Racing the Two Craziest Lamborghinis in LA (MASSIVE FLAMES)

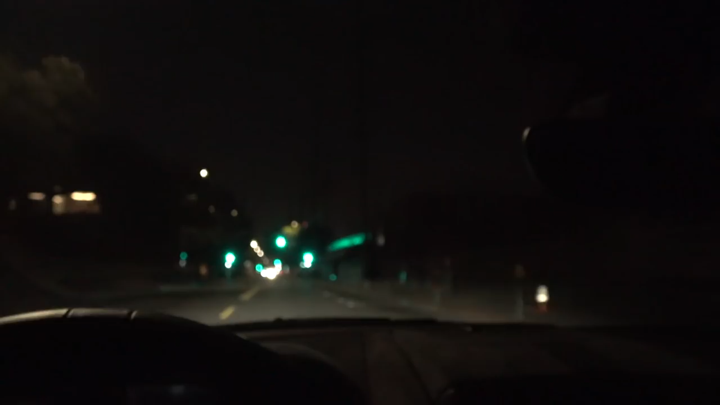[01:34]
No mercy Yikes, it's currently 1 30 in the morning meeting a couple of friends like Alex Choi Luke with the Aventador
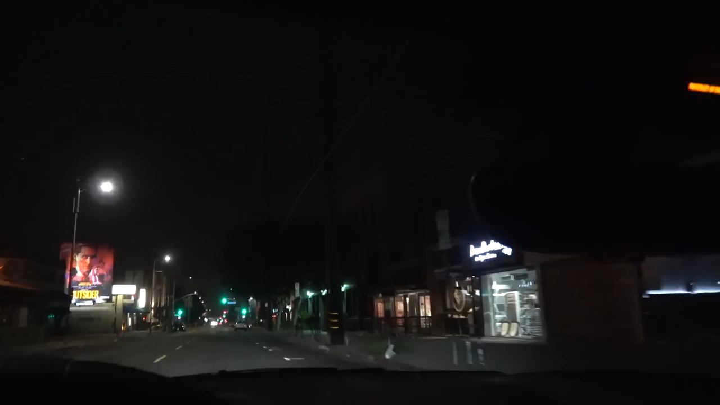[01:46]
But I don't know where they've parked.
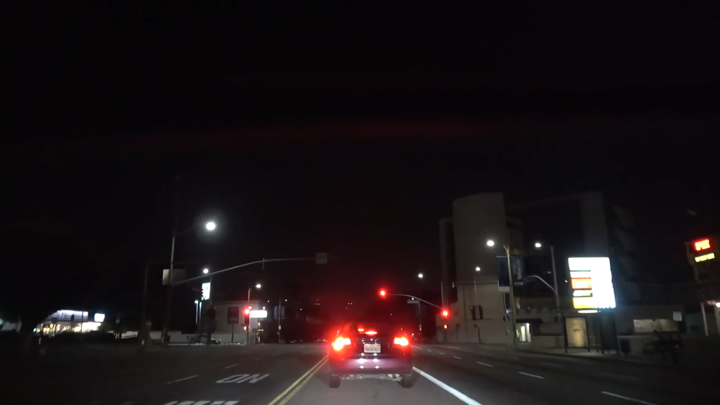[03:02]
I don't really know where we're going. I think we're going up Sepulveda Uh, I don't know. We'll figure it out guys We got a contender Yes, who's this guy And the lexus
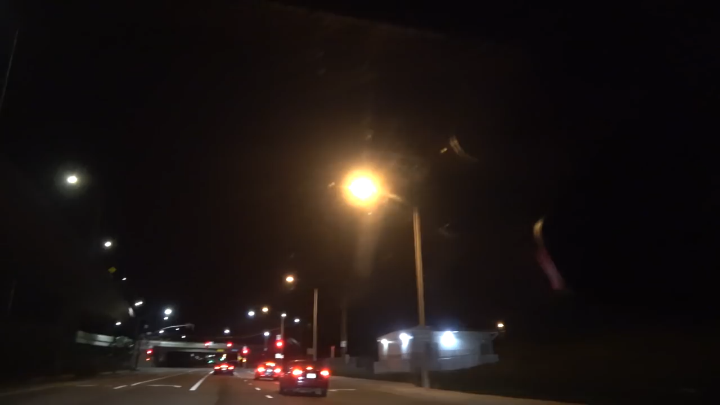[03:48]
It's orange, so uh We're in polite company here Dude, we got a lexus behind us.
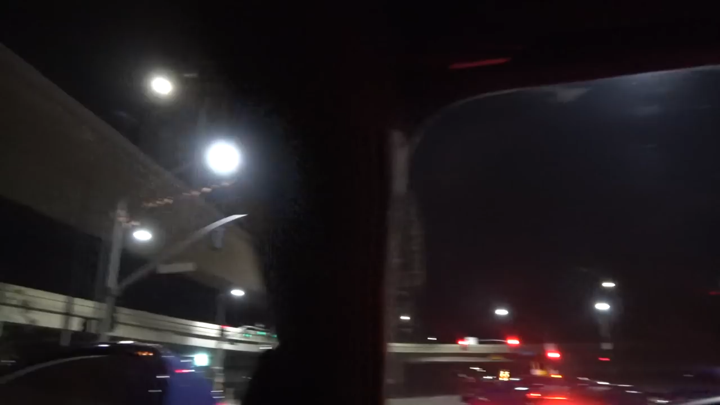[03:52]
He's revving Whoa, we got step on revving too. Now we're rolling guys Dude, fuck boy o'clock is in full effect
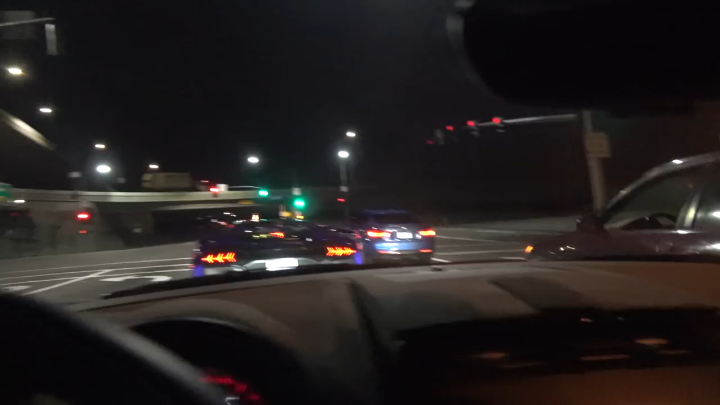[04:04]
I can't even hear your own car What the fuck? I can't even hear your own car
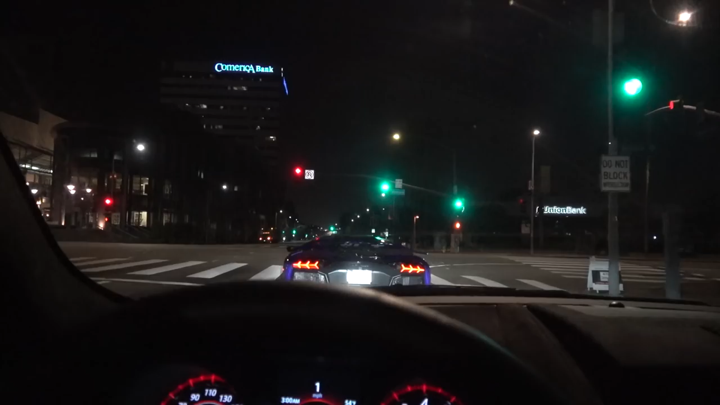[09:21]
Here we go guys. Here we go. We got the whole damn city son. There's a cop right there that drove past us.